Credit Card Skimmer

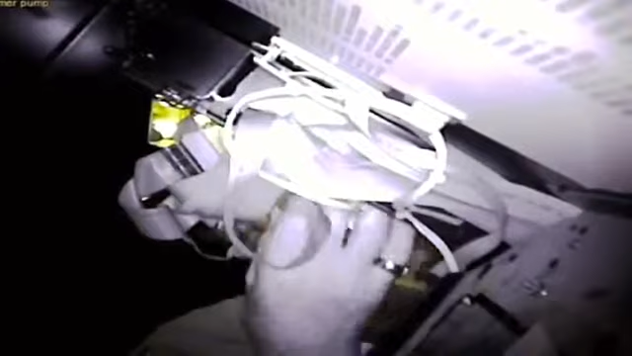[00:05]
You are watching what police say is a new breed of credit card thief caught on tape. They say that guy is searching for a so-called
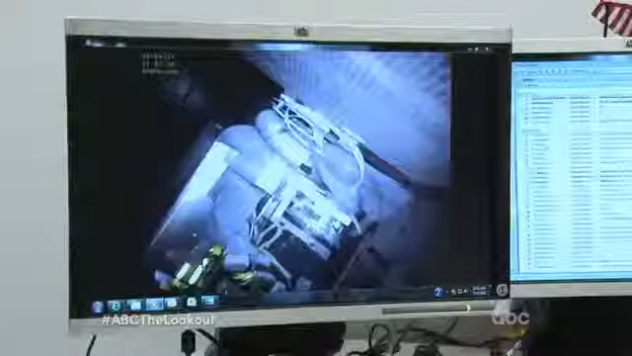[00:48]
We may have the first ever video of organized bad guys actually trying to retrieve their skimmers. That's video gold.
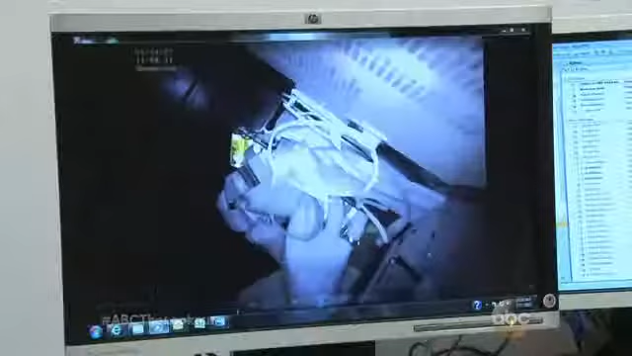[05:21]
It's awesome. They can't find their skimmer and start bickering.